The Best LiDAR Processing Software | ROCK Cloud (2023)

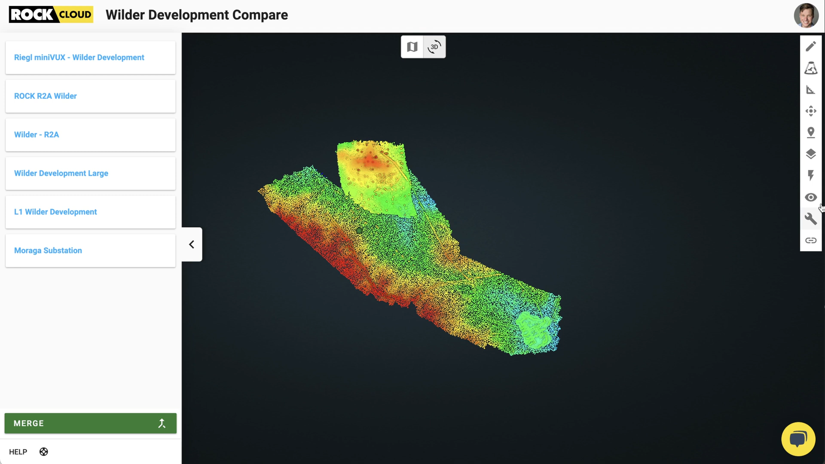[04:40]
visualize them all in real-time, you can make adjustments to them in real-time, and then you can merge them into one big dataset.
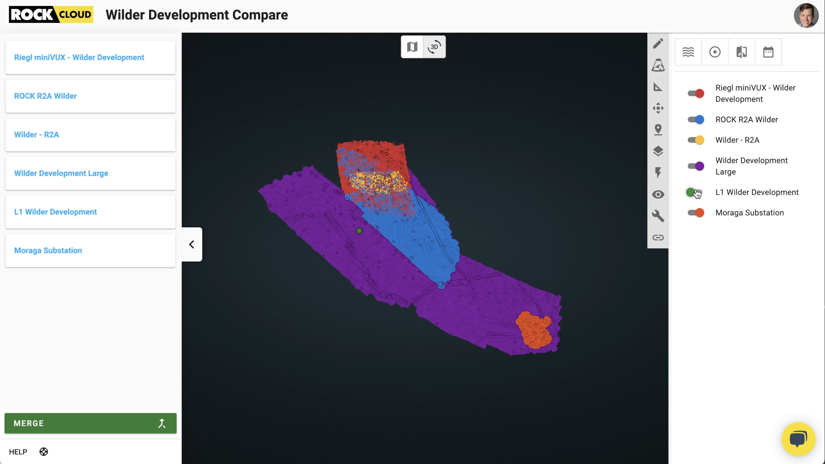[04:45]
Or you can not merge them, keep them all with scans in a folder view, and view all those datasets together,
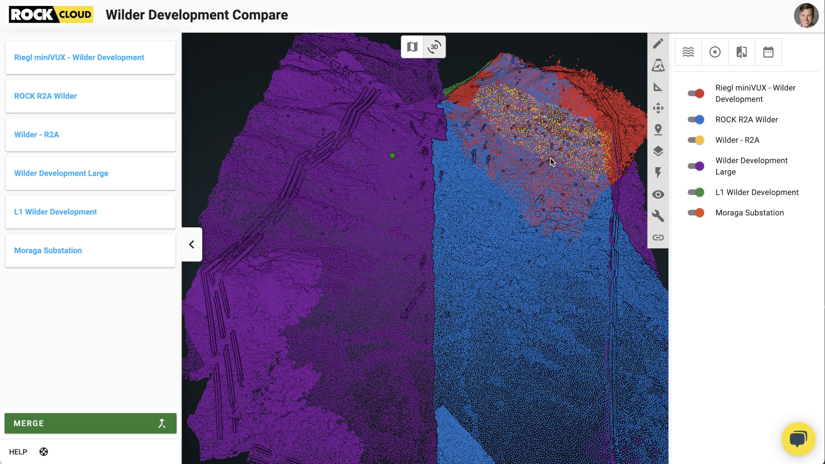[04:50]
and start doing measurements, and measuring change over time, and a lot of other cool features. It's really a super helpful functionality, and a real lifesaver. Next up, projections.
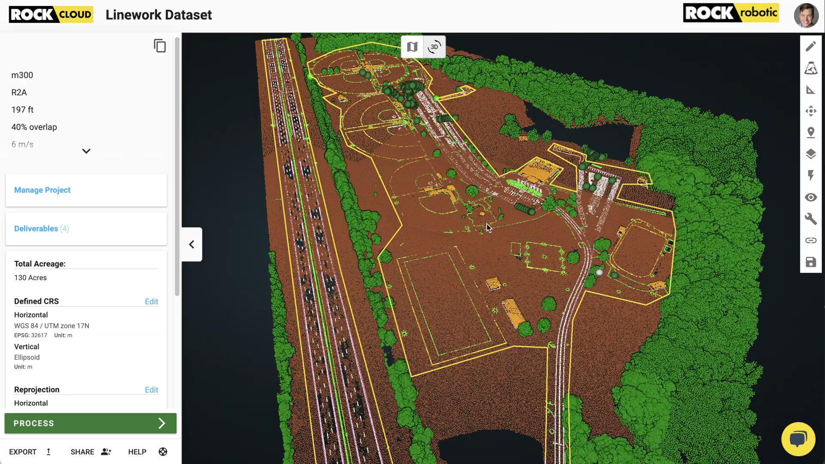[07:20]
So first you need to go out and capture the existing buildings, the existing parking lot in each parking space, the existing manholes, trees, sidewalks, curbs, etc, etc.
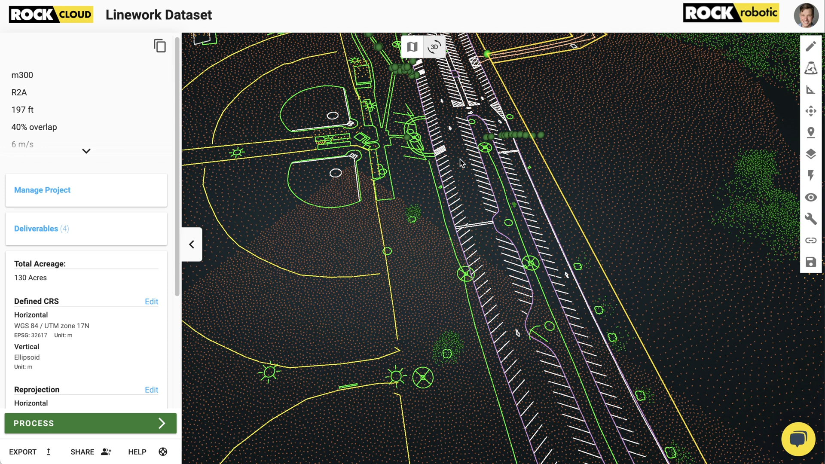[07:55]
You can order planimetrics from your LIDAR data and get 3D vectors, or you can also order it with your orthomosaic photogrammetric data and get 2D planimetrics.
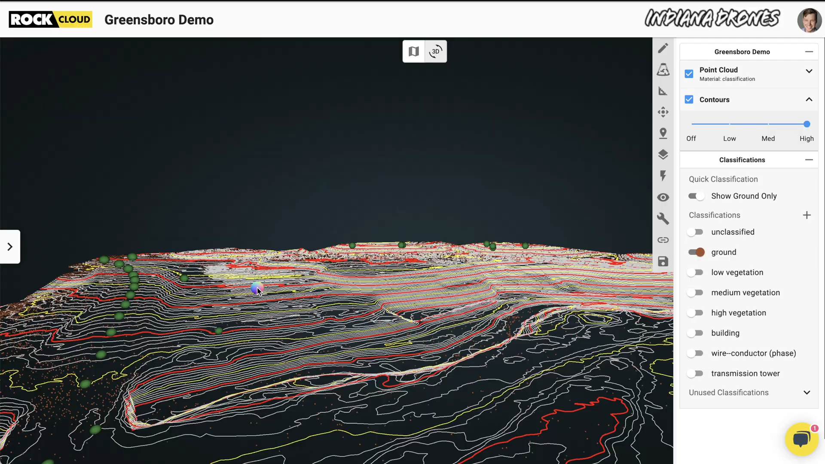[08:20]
It takes in your LIDAR point cloud and then builds a topographic surface, contours, and provides an accuracy report from any uploaded ground checkpoints. The Rock Surveyor deliverable is a critical component to any survey that needs to get the topography.
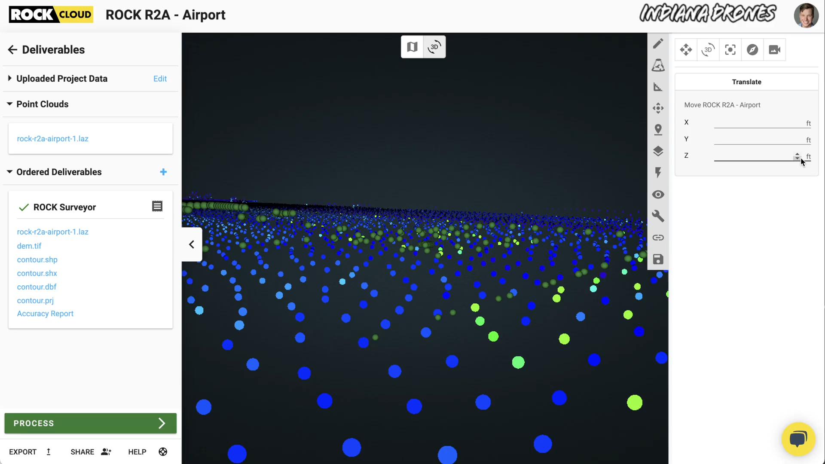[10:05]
You can then go back into your dataset, make any more X, Y, and Z corrections, and then the accuracy report will be automatically updated.